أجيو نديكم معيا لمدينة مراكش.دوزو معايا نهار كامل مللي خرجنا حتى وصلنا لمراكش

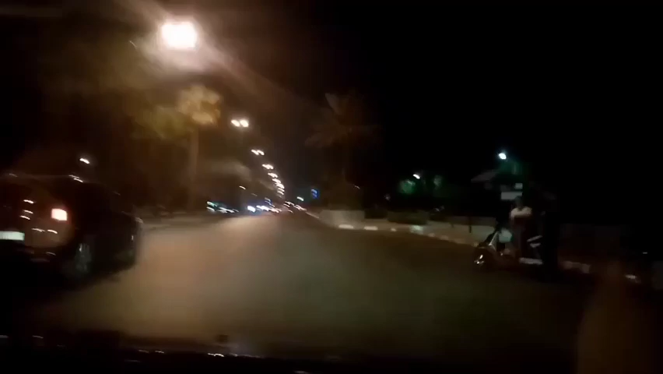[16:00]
ديال مراكش بزاف كتارين بزاف، والسيركولاسيون ديالها يعني شويه صعيبه بالنسبه اللي غادي يجيب الطوموبيل، غادي تفقس واحد شويه. لكن ماشي مشكل، في الاخير ملي غتدخلوا غتشوفوا
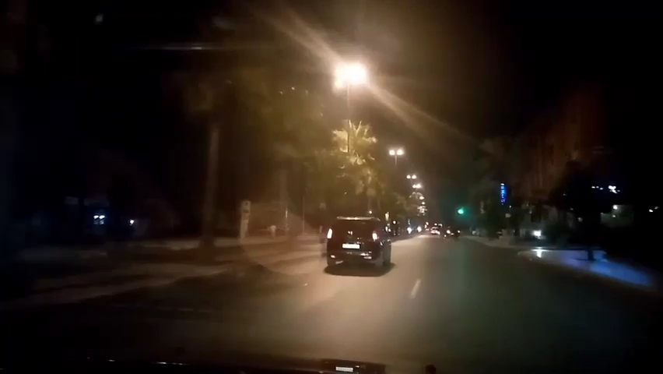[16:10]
الجامع الفنا والساحه ديال جامع الفنا والمناره والاماكن كلها